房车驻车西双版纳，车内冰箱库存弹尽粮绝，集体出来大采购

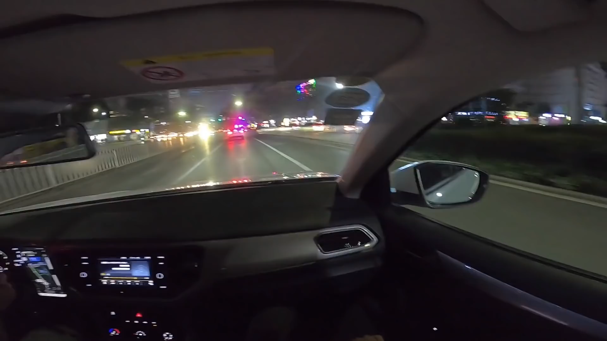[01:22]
哪儿呢？这是沃尔玛，我们要在这儿。 沃尔玛哪儿呢？ 哇，哪边可以停？给你们停了。 好热闹啊！ 然后阿婷要去肯德基， 哪边能停啊？ 就在这儿， 就这儿可以，这停可以。好，往那边走，走。 相当的热闹。 好， 哎，终于进城了。 好了， 你吃货。